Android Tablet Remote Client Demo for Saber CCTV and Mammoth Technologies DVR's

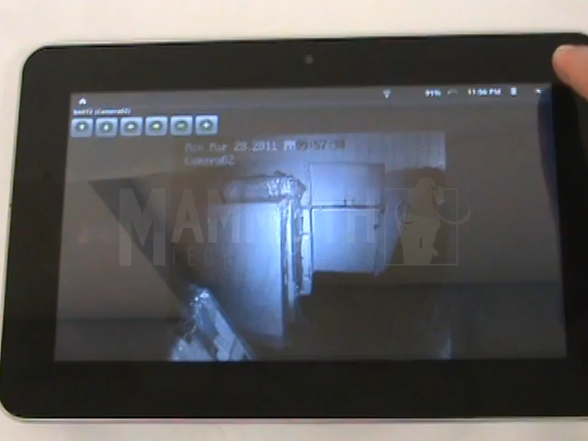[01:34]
And that's how the client software works on the Android tablet. Zoom out. Zoom out. Zoom out. Zoom out. Zoom out. Thank you.